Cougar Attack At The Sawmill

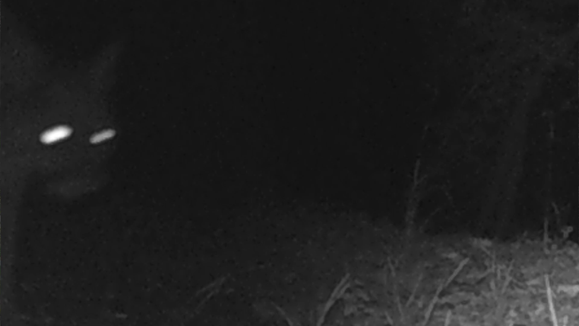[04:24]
It's not the best picture. It's kind of eerie looking with the glowing eyes. I'll post it over on my community page. If you're subscribed to the channel, you'll be able to get a better look at it over there.